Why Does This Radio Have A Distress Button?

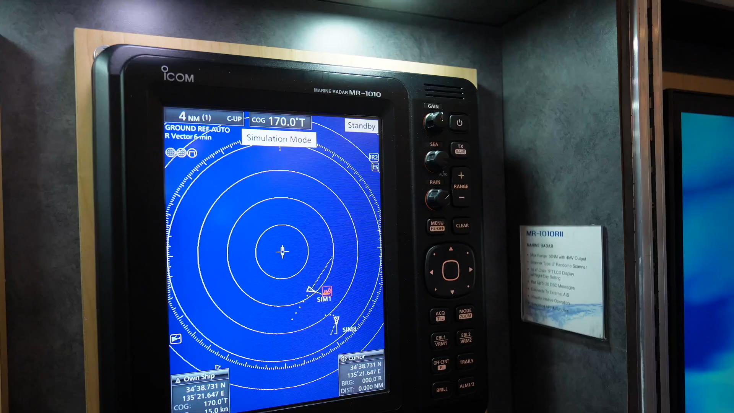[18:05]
The cursor control, the simulation of a couple of boats, showing their location,
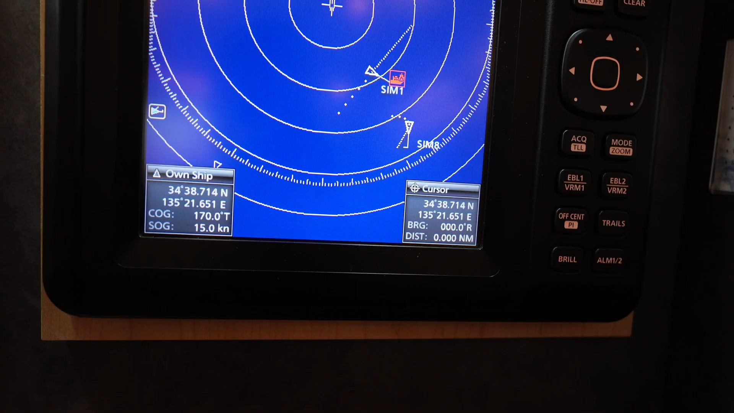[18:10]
their course on ground, their speed on ground.